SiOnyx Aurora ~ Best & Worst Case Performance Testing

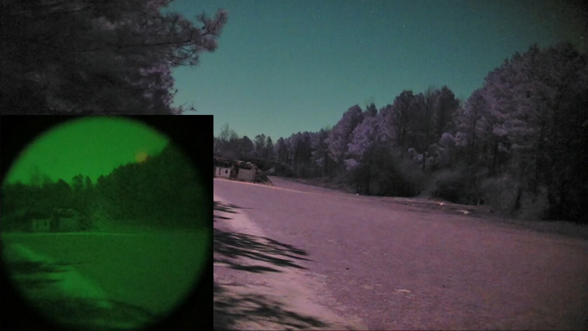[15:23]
And I'm hoping to be able to crop this to 1080p to really show you the level of detail you're going to get with a traditional night vision that you're not going to get with the Psyonix, okay? So, that being said, optimal right now. No additional lighting going on for anything. So, let's go ahead, and what I'm going to do is I'm going to pan across over here, and you can see these white objects or these plastic objects out here. And basically, what we have is we have 50 yards, 75 yards,
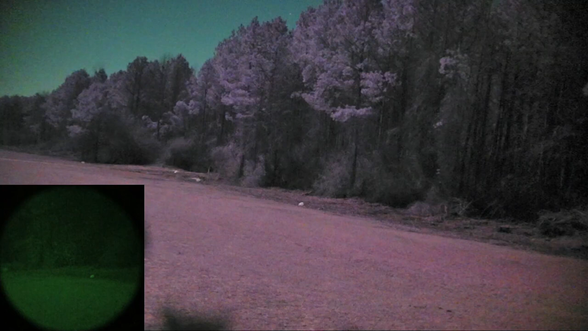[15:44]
100 yards, and you can barely see it out there one farther than it's 125 yards out.
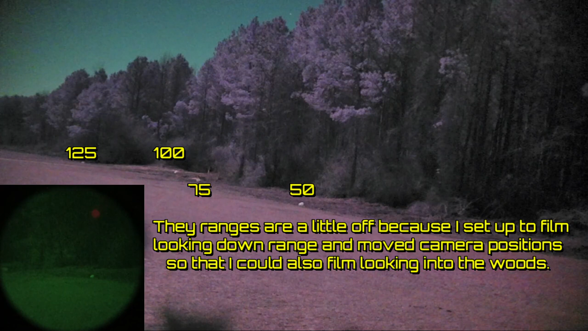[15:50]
And those jugs are basically 13.5 inches by 9 inches in size, white plastic.
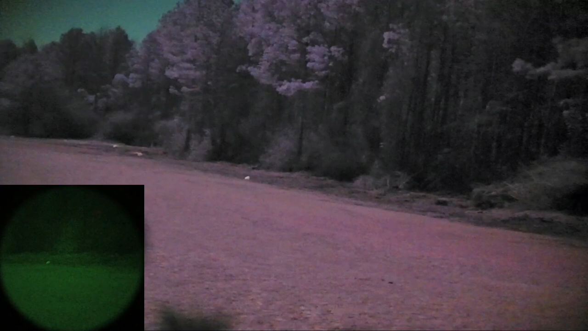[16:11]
And I wanted to put those out there just to kind of give a distance and a reference for what kind of size you can pick up if it's got enough contrast, okay? So, there's our extra, extra objects.
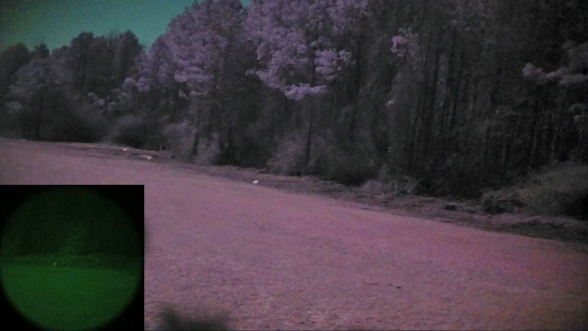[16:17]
So, let's go ahead, and what I want to do now is zoom in with the Psyonix, because this is actually what this video was originally supposed to be about, was just, hey, how well can the Psyonix do at distance with extra illumination and whatnot?
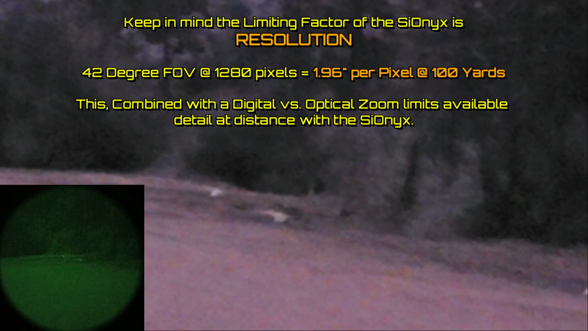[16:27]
So, there's our Psyonix fully zoomed in.
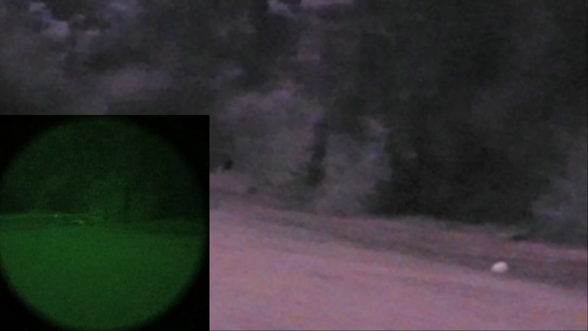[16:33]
Now, if you'll notice in the difference between the two videos, at this point,
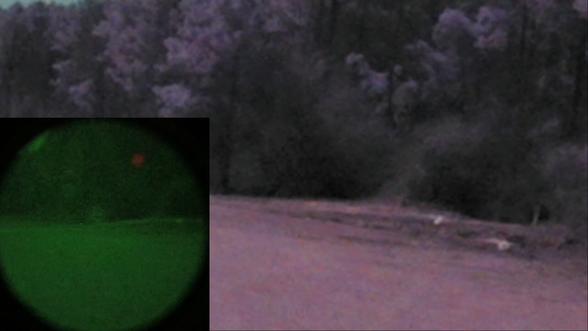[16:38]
the Psyonix has greater magnification or zoomed in a narrower field of view than our Bearing Optics.
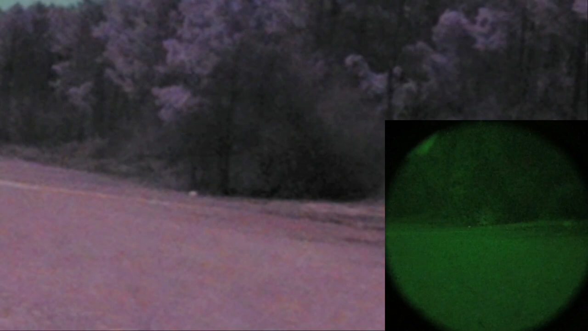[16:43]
The Bearing Optics is 2.6x and 20 degrees field of view. And the Psyonix, and it's just fully non-zoomed in digitally, and it is just a digital zoom, so you're losing resolution or pixelating it when you zoom in.
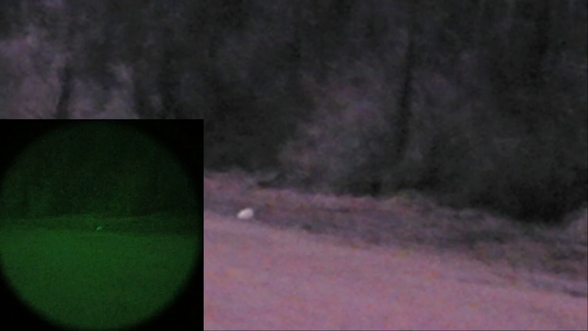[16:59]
The Psyonix is normally 42 degree field of view. And just by me taking a wild kind of guess and playing with it,
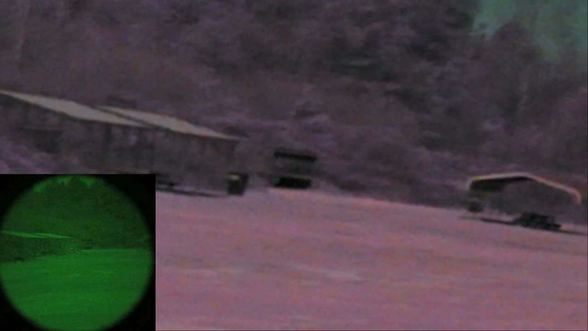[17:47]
so it is actually illuminating in this direction a heck of a lot better as far as what you can see with either device.
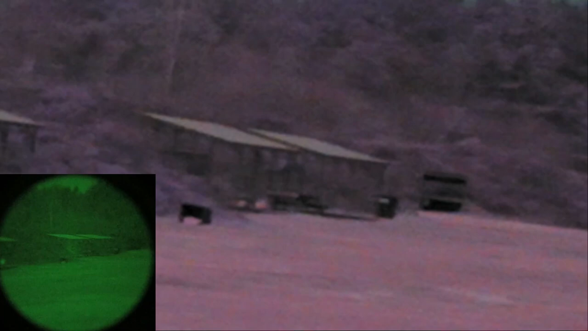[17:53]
Now, next thing I want to do is play with some illuminators, and again, when you're looking and you have the moonlight helping you out,
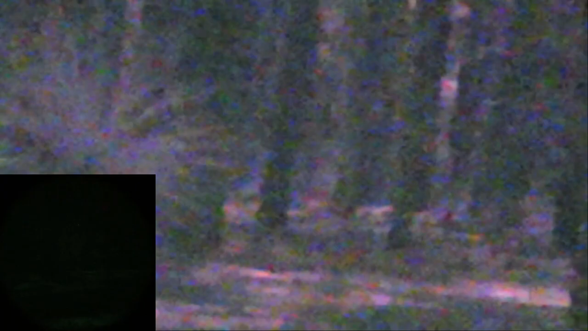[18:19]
So, I'm looking, and this is a fairly thick growth, so I'm not seeing very far in there. Now, this is one of the things that I keep seeing brought up bashing. You're bashing your Psyonix, saying, well, it's not night vision, it's crappy, it's this. Okay, look at what we're seeing with our Gen 1. Nothing, okay? It is not, there is not enough light for it to form an image, okay?
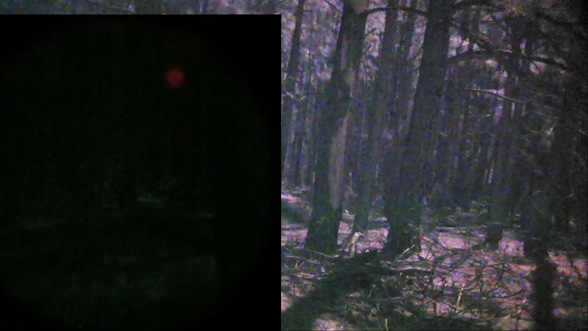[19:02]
so that's what you're able to see. And not a lot of noise in the image. When you're zoomed in, definitely very poor. But let's go ahead, and now what I'm going to do is I'm going to turn on the illuminator on the Bearing Optics, okay? So now the Bearing Optics has its 850 illuminator, which is a small built-in one, okay?
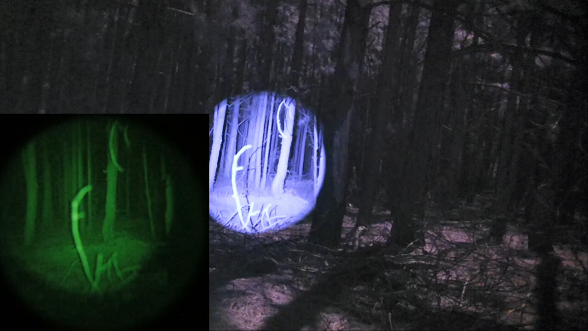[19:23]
Not an aftermarket, not a big high-powered one, but a small 850.
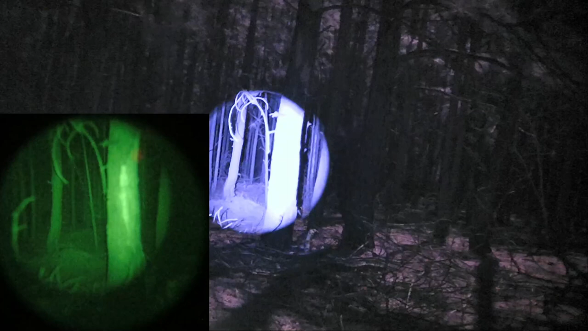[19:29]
And as soon as I turn that on, I have some pretty good detail and pretty good clarity, contrast on my Gen 1.
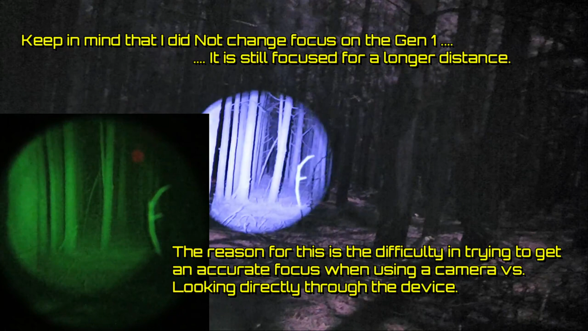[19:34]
And holy smokes, look at the beam that's throwing on the Psyonix, right?
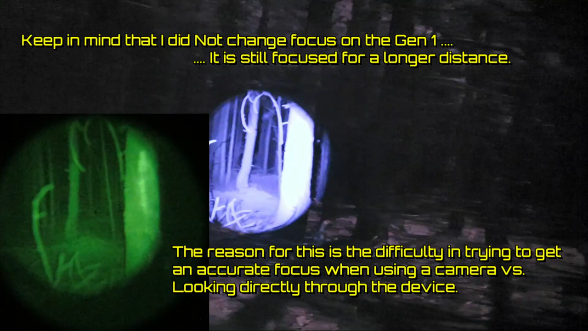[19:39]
That is, wow, that's pretty impressive. I'm getting a lot of white out. I'm trying to get it to where I'm looking as far back as I can.
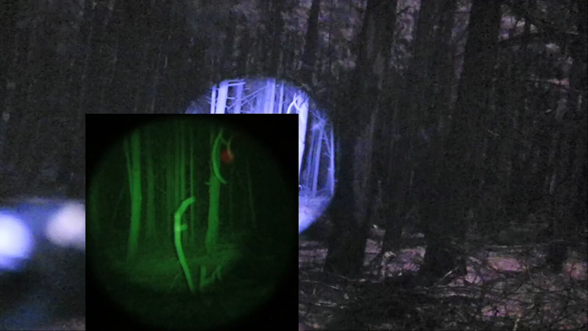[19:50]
So let's zoom back in with the Psyonix with this 850 illuminator on the Bearing Optics turned on, okay? Let's see if I'm going to zoom in all the way here. Kind of hard to feel what I'm doing with the gloves. Okay, so, and we're close in, so. So, okay, yeah, that's not bad, right?
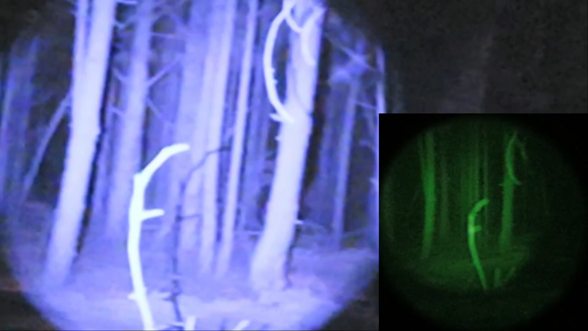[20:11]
Not bad at all. So I'm going to zoom back out with the Psyonix. And what we're going to do now is we're going to take a look at a couple of aftermarket illuminators.
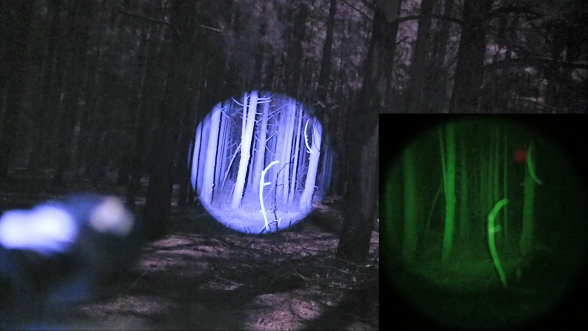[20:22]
And we'll come back to this because there's a couple other tricks for the Psyonix to help it do a little better. So that was the built-in 850 on the Bearing Optics, okay?
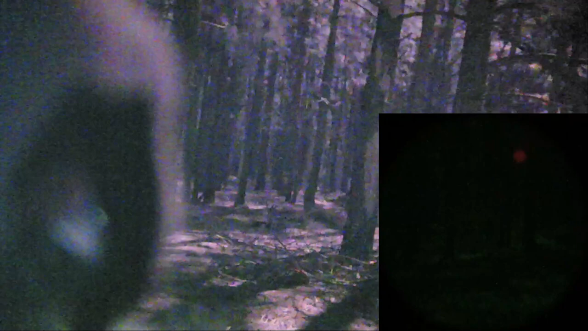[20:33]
Okay, now I just turned on an 850 illuminator aftermarket. And this is a cheap $50, the T38, basically 38 millimeter lens,
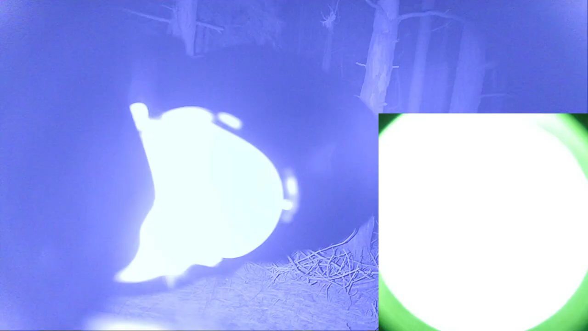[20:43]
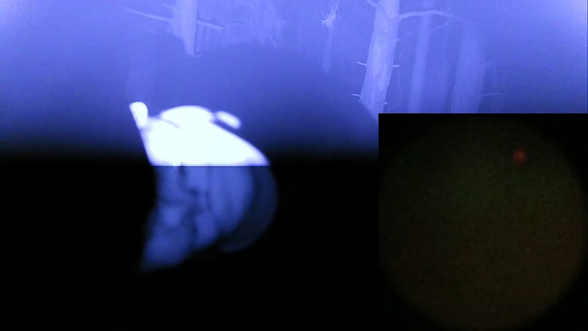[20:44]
38 millimeter lens up front. But with a head that can focus to give you a better view. And I'm fully wide-angled on this thing right now. And it can zoom in.
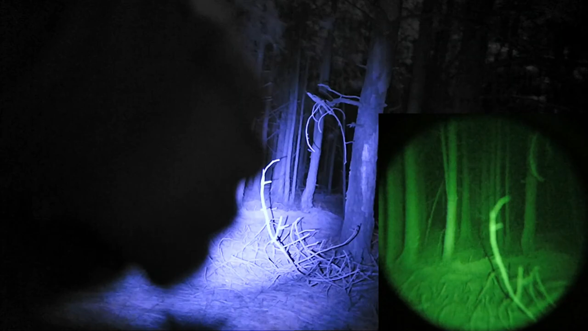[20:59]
Now, when you zoom in these cheaper illuminators, as you can tell, you get a lot of wobble, okay? When you get all the way zoomed in or a tight beam, it locks up pretty good and tight.
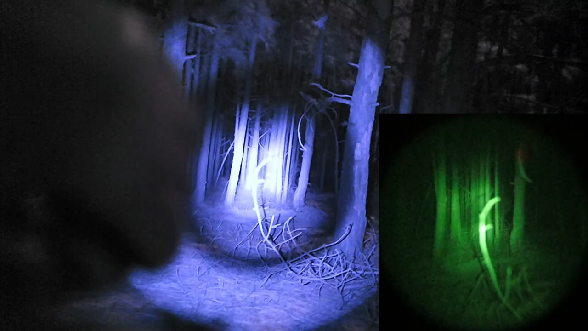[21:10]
And all the way wide, it's that way. But generally speaking, yeah, the heads are kind of sloppy on them, but they're not bad. I mean, they'll throw out enough light to make things usable. So there you have it with our 850 illuminator looking into the woods where you can't really see very well
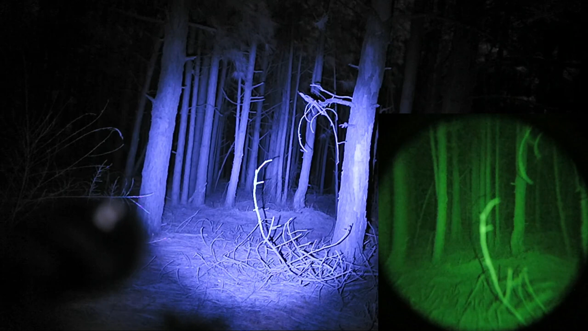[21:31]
otherwise on low. And I will zoom in with the Psyonix real quick.
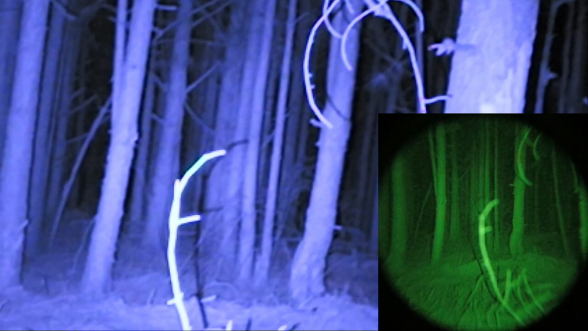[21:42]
And, yeah, that's pretty good. Now, let's go ahead and bump this thing up to medium.